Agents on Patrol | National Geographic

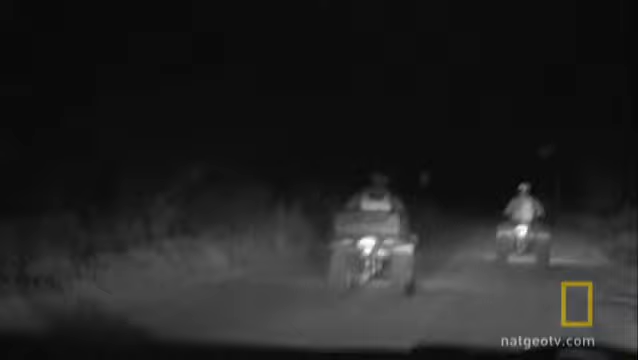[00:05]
So we're going to try to separate here just a little bit, and we can bottleneck these groups on these open fields here.
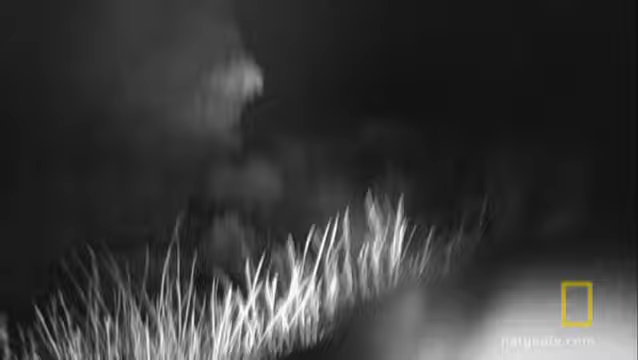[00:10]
It doesn't take long before the suspects make a run for it, through the brush and right into an open field.
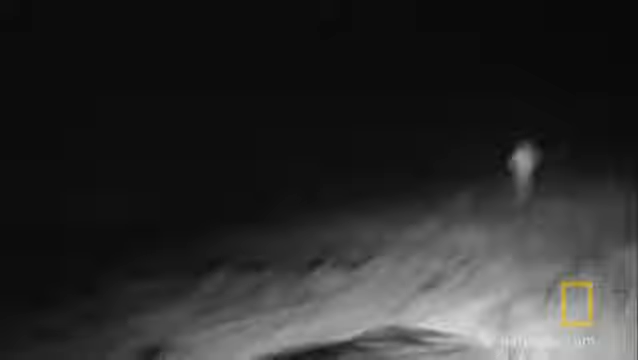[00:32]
Texas Border Patrol agents pursue a group of suspected illegal immigrants.
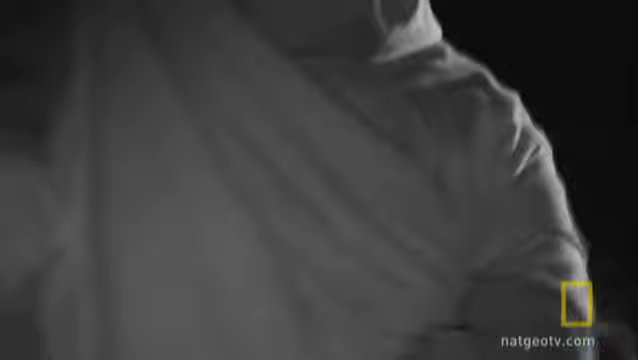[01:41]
you go, take this guy. We got bodies running all over the place. Agents need to act quickly to catch the others. They may try to run to the nearby Rio Grande River and escape back to Mexico.
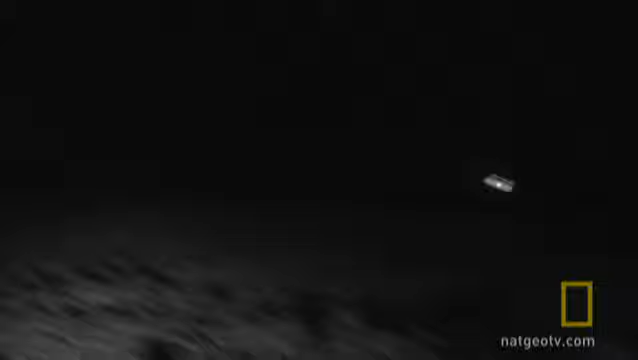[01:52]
If any of them makes it into the river, the chase is over. A bird's in the air now, I believe. I can hear him.
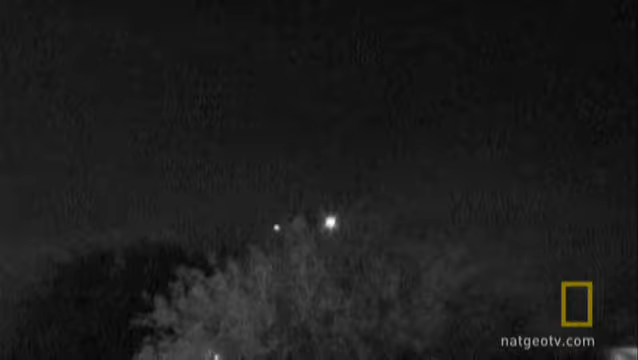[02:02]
The air unit, or Omaha, as the agents say, is close. That's Omaha right there. He's got his big spotlight on. Equipped with thermal imaging cameras, the helicopter crew can guide the agents from above to the suspects hiding on the ground.
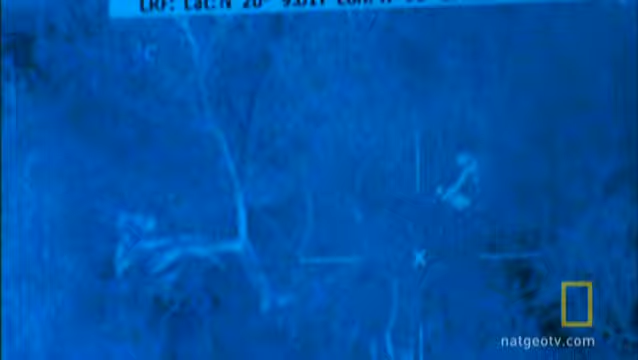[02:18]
What he does, he sees the hide spots to confirm whether it may be a rock or a body.
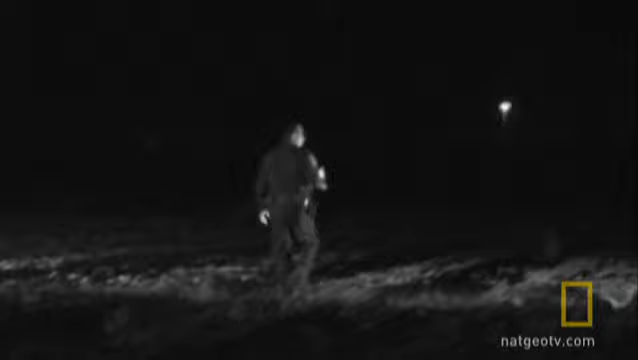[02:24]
That way he's not wasting our time. Makes it a little more efficient.
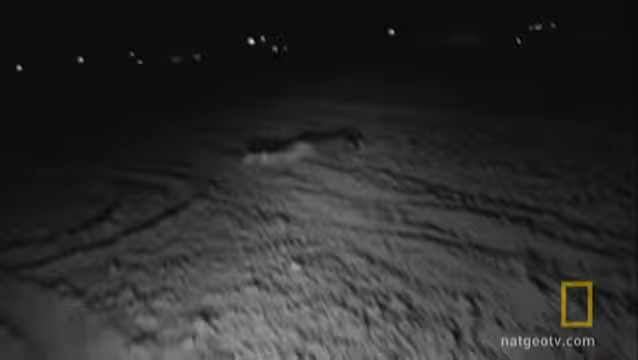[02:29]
This guy was the original guy that we were chasing, actually.
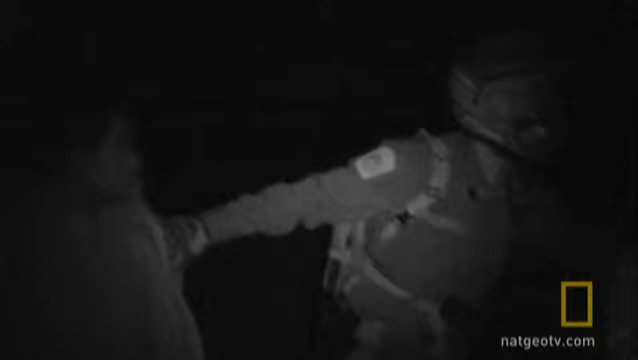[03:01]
With more than 40% of the population living below the poverty line, being a guide in Mexico is good money.
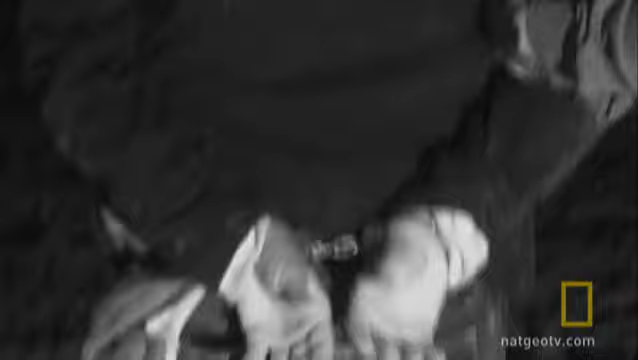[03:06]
I did see the guide running north of the group.
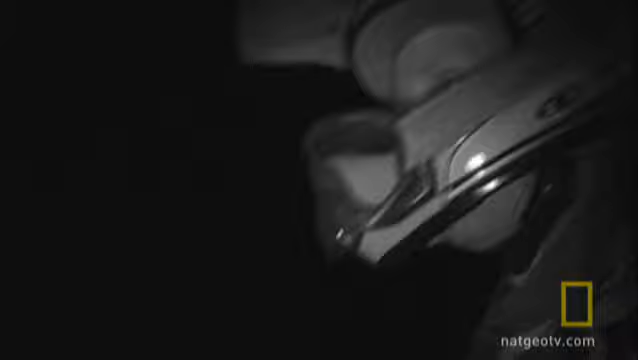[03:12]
They always like to separate themselves. They avoid trying to get apprehended. Tonight, the guide abandoned the group. Getting caught is not good for business.
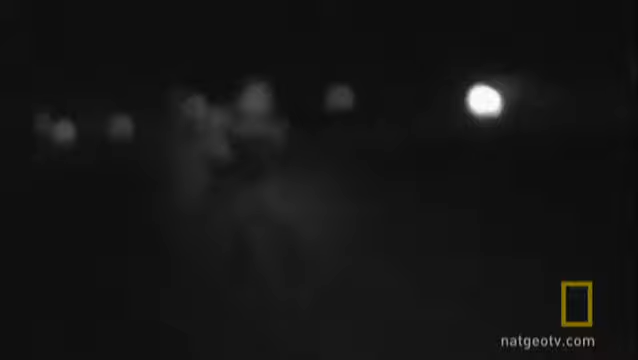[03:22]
Agents catch seven people, all of whom appear to be illegal immigrants, not drug mules.